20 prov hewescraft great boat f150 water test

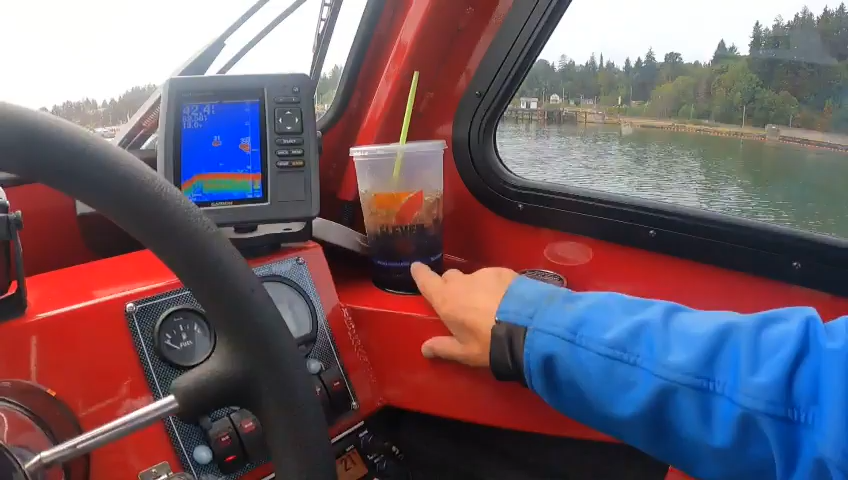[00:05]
depth finder works look at that the old gauge look